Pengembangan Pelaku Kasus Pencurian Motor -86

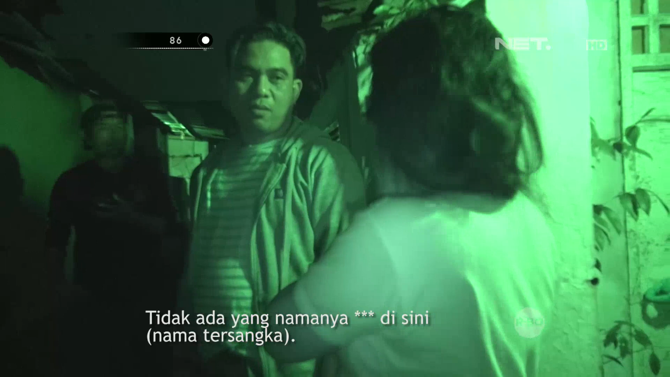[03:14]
Saat kami tiba di tempat tersebut, pelaku yang kami cari sedang tidak berada di tempat.